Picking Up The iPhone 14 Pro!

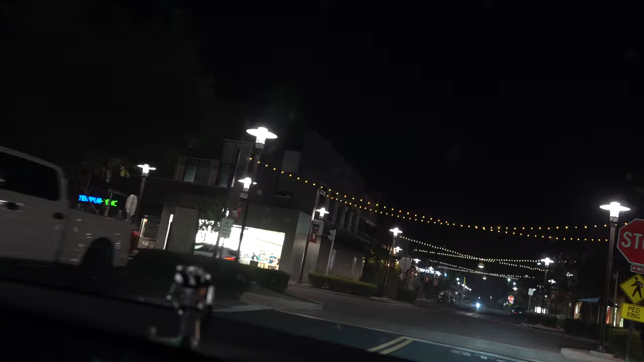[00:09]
Your destination is on the line. Are you guys ready for the iPhone? Yeah.
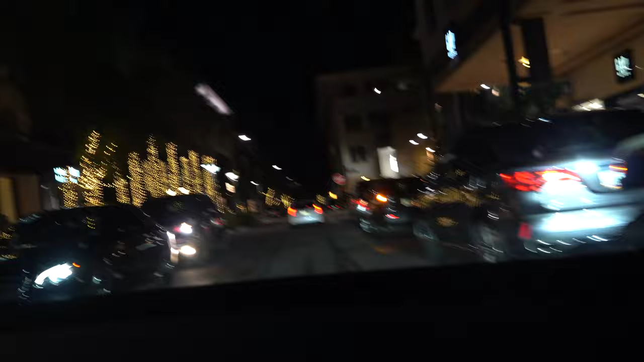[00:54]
I don't know. It said diesel fuel on the side. Is that fuel leaking out? I hope not. Oh, there's the Apple store. There's the Apple store.